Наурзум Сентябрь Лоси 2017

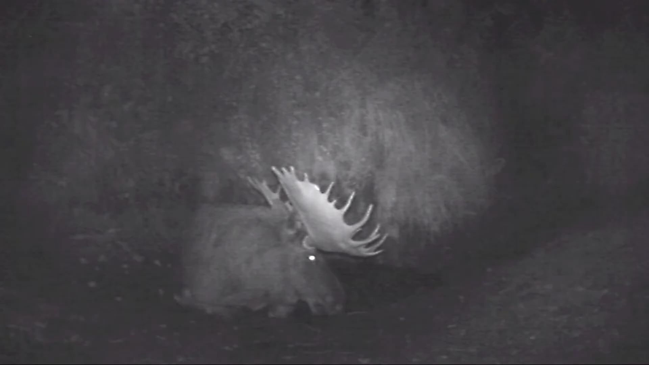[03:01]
Остывал он так в течение 20 минут.
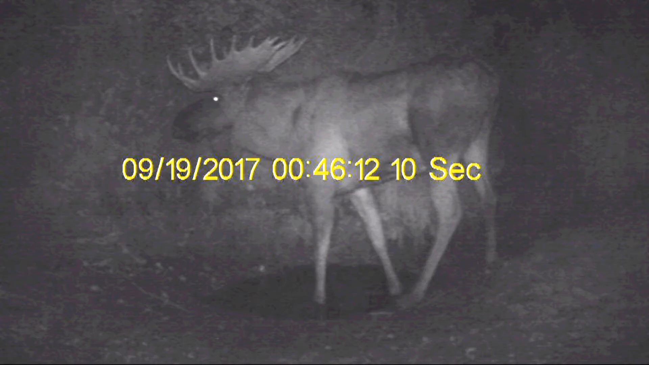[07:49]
Около полуночи пришел еще один очень матерый зверь.
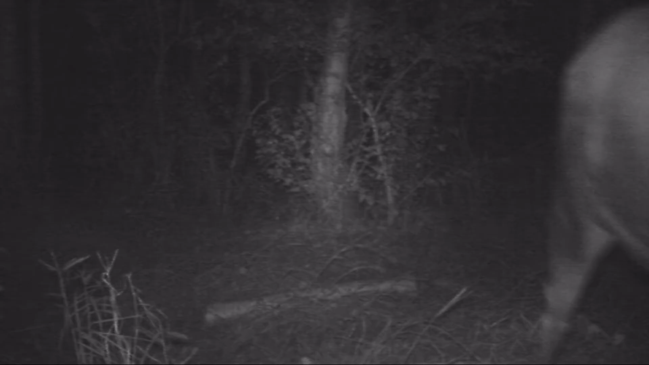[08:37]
Перед рассветом у водопоя появился этот с венком. Победитель кустов. Почти рассвело,
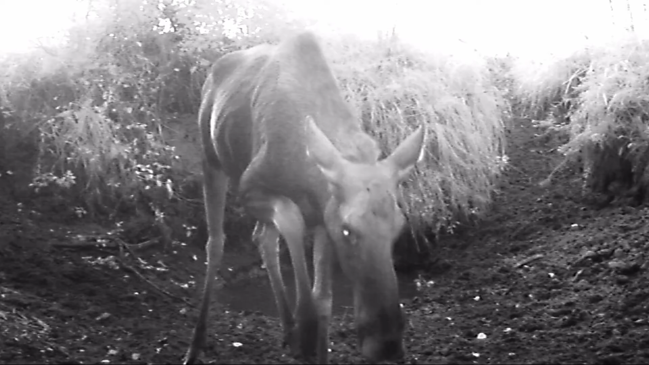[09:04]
но фотоловушка еще работает с инфракрасной подсветкой, а значит в черно-белом варианте.
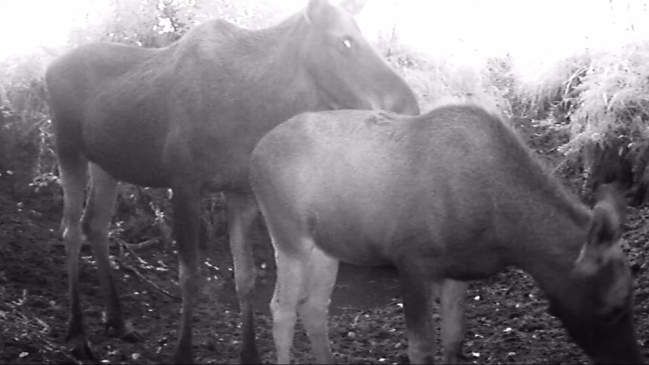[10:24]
И самки, и молодые стремятся полежать в той грязи, которую оставили самцы.
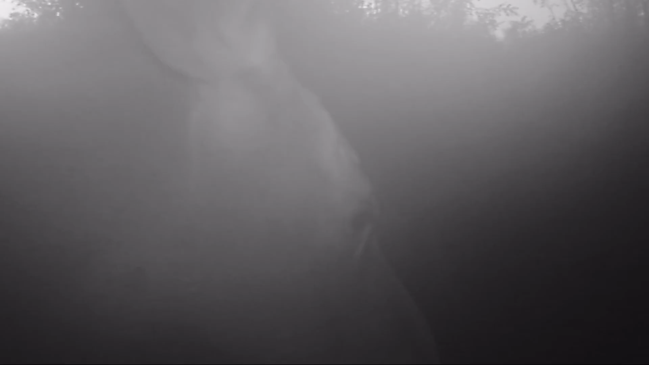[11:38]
объектив фотоловушки запотел от дыхания лосенка.
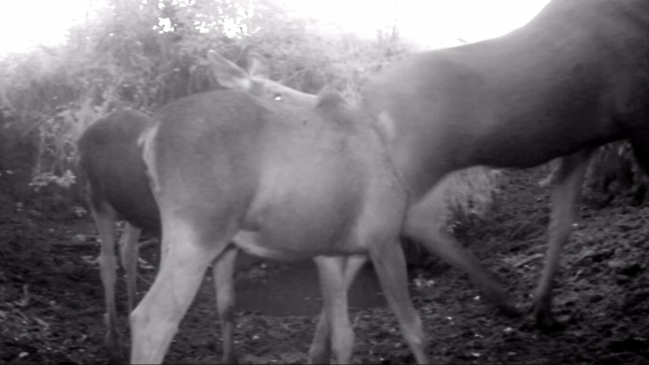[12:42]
А этот борец с кустами снят уже на следующую ночь. И на этом карта фотоловушки закончилась.